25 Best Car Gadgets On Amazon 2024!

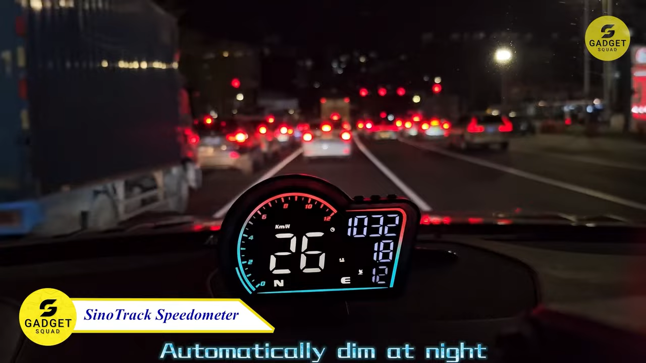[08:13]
Offering a large digital display of speed and a compass, this upgraded speedometer transforms your driving experience.